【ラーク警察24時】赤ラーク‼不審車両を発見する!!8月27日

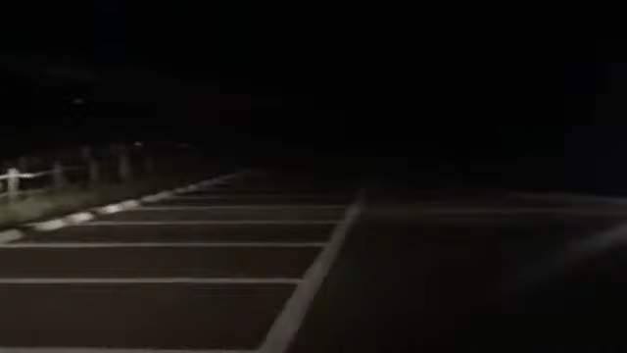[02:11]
この車なんだよね、この車ほら、これこれで、声かけれないでしょこれ、これ怪しいんだよね、マジでほんとにほんとに押し切れよ、じゃないよねえ怪しくない?